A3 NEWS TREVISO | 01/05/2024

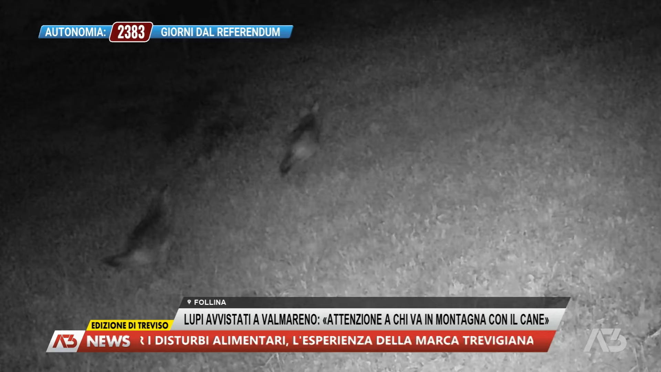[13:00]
Le immagini che hanno immortalato nei giorni scorsi il passaggio di due lupi a Valmareno di Follina sono divenute virali, come spesso accade in situazioni simili.
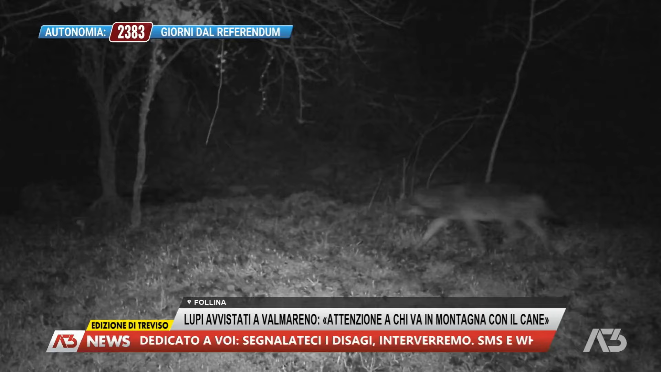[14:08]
Siccome vengono a bere nella fontaniva, che è un'acqua risorgiva che esce dalla montagna, vengono a bere qua in basso,